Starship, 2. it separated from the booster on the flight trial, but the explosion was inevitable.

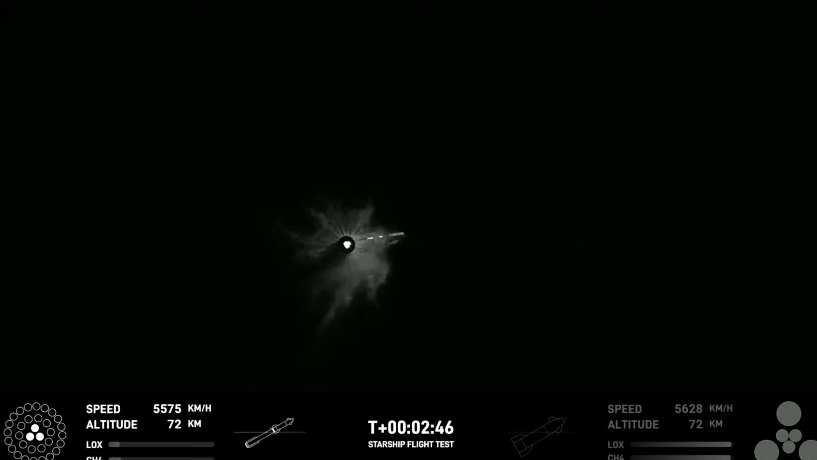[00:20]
Stage separation. Booster engine cut off.
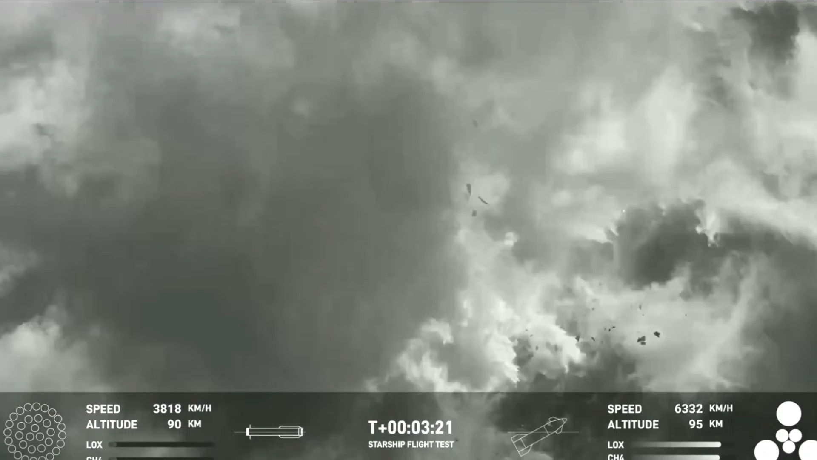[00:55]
And as you can see, the super heavy booster has just experienced a rapid unscheduled disassembly.